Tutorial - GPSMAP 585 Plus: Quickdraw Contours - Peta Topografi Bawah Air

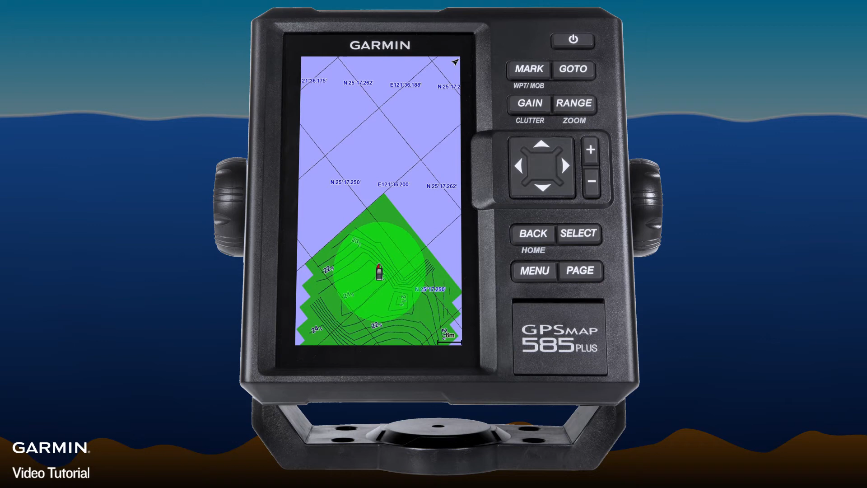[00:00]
GPSMAP 585 Plus features Quickdraw Contours, a built-in contour mapping function.
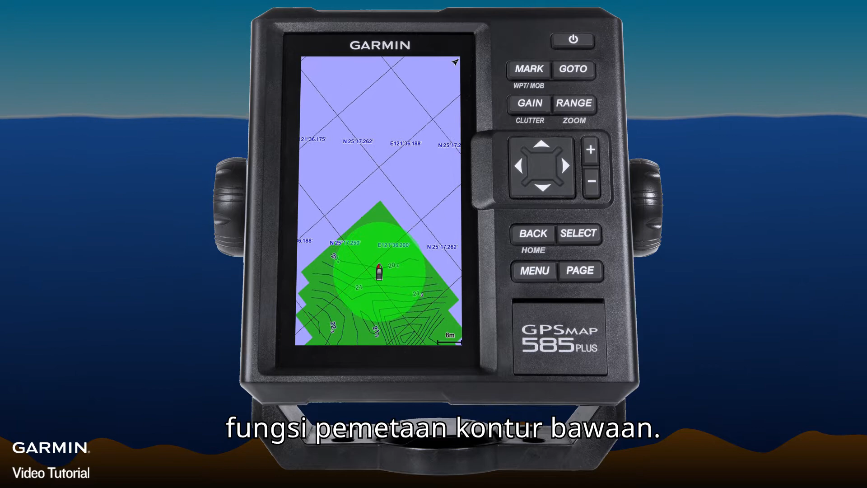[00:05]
It can create a real-time topographic map with detailed one-foot contours.